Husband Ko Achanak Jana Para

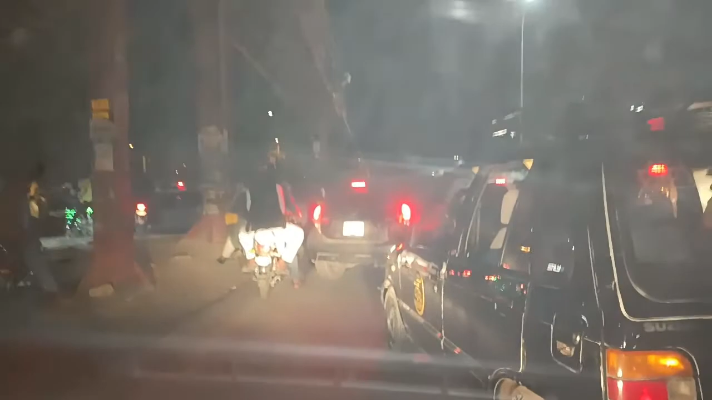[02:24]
ये देखें काफ़ी ट्रैफिक जैम है यहाँ पर, काफ़ी ज़्यादा रश है।
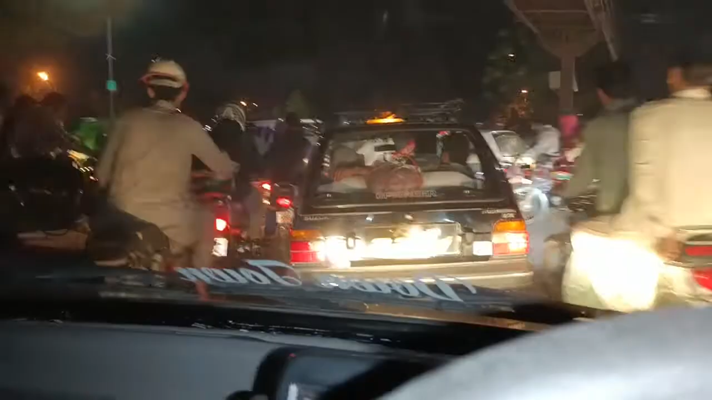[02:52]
ये देखें शुक्र है ट्रैफिक खुल गई है, अभी हम पहुँचते हैं, बहुत ज़्यादा रश था।